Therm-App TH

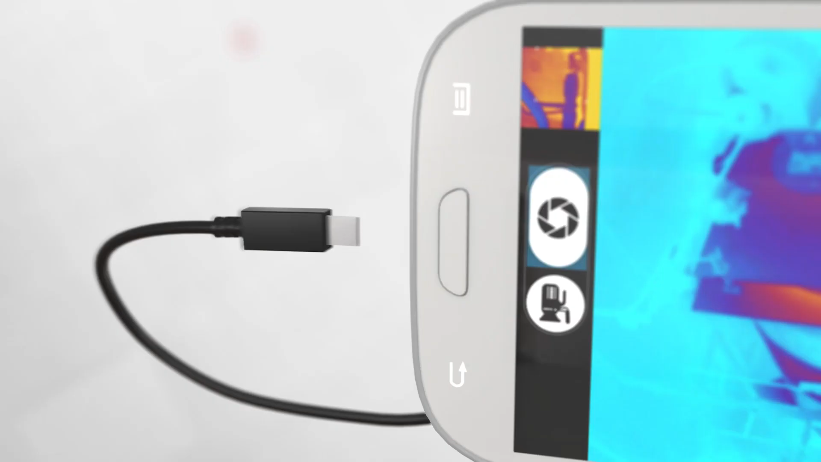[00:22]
A pro thermal imager for Android devices with amazing image quality and value.
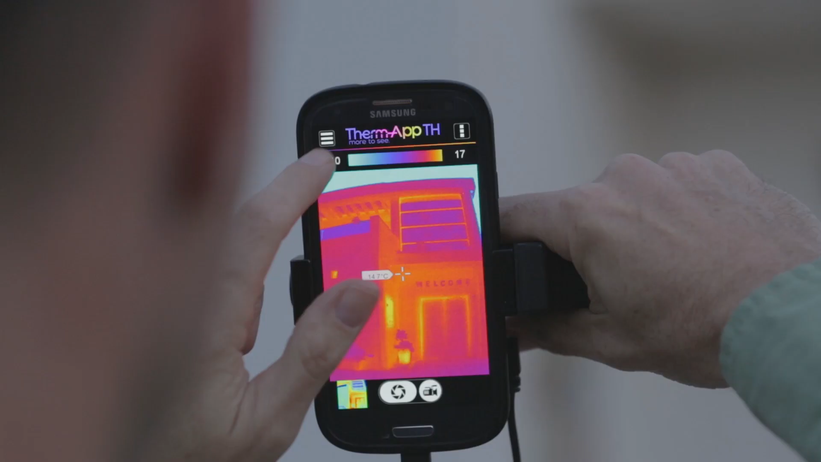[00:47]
It's compact and lightweight and will provide you with superb 384 by 288 pixel
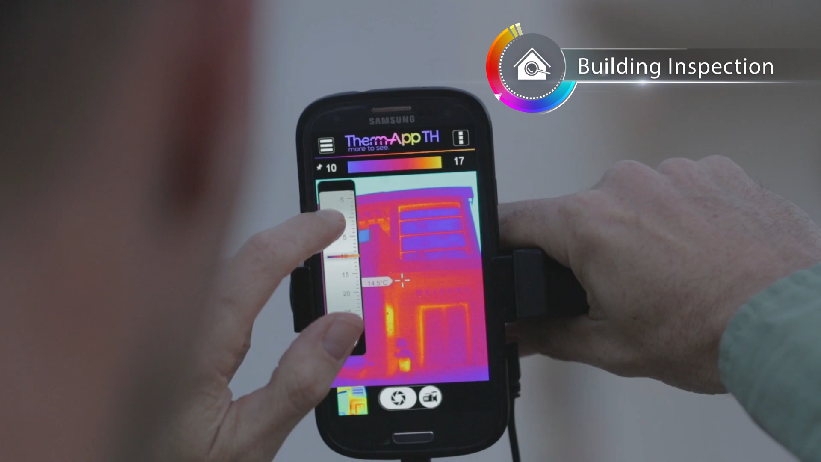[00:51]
image quality with touch screen advantages like
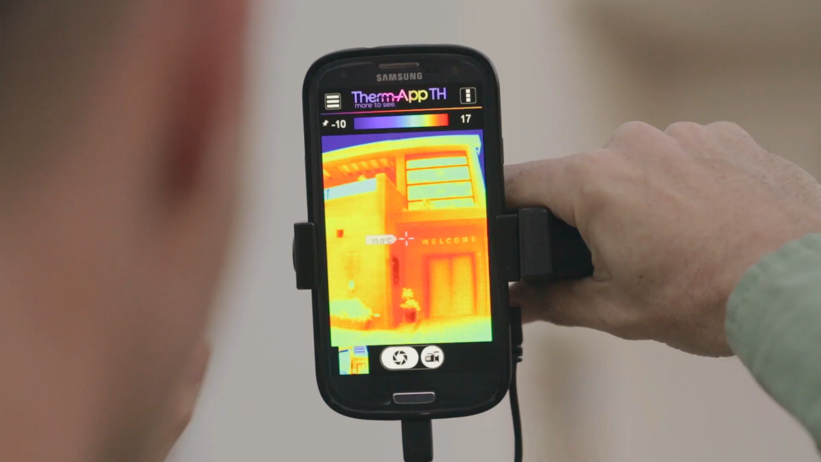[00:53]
user-friendly applications for better image viewing and analysis.
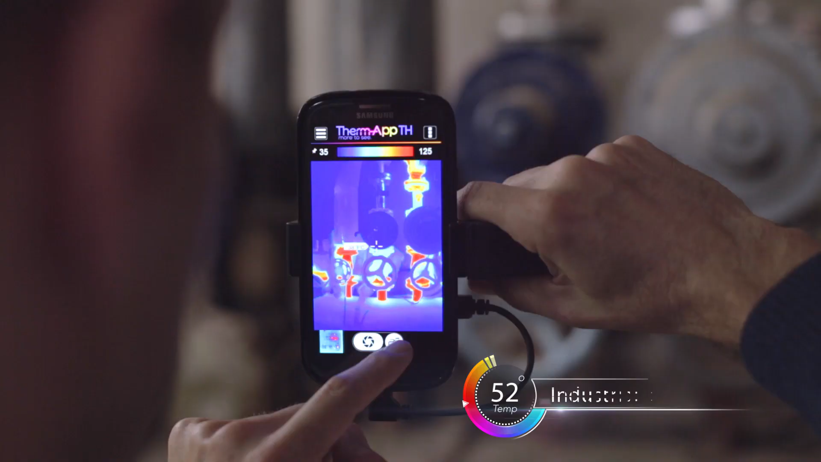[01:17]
It provides instant high quality images and videos and takes accurate temperature measurements.
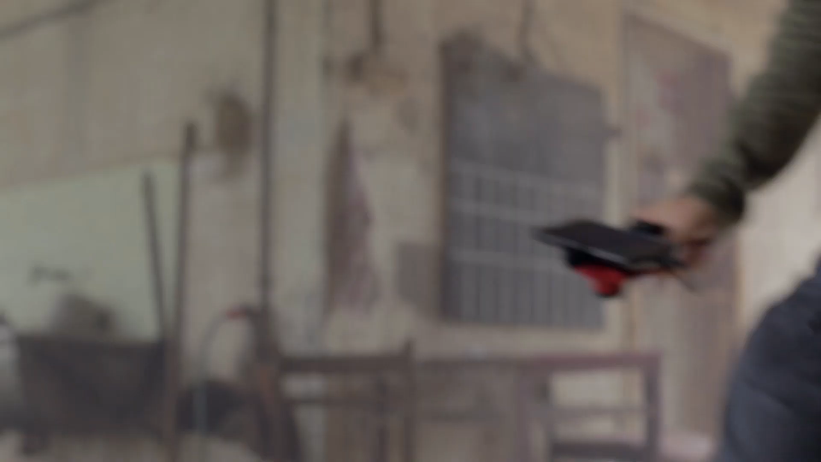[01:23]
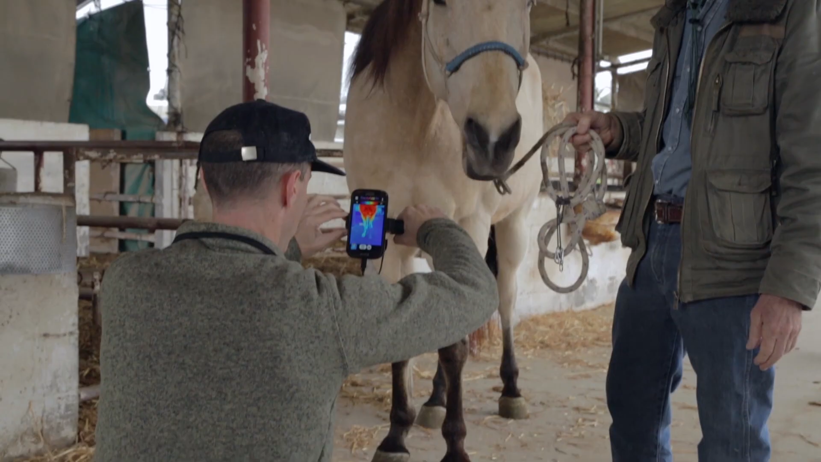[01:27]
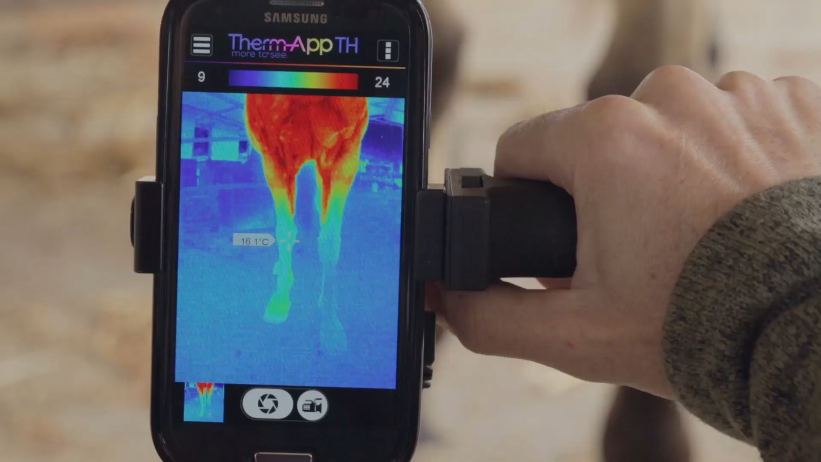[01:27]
On screen: spot 16.1°C
The wirelessly connected device allows for real-time image, video,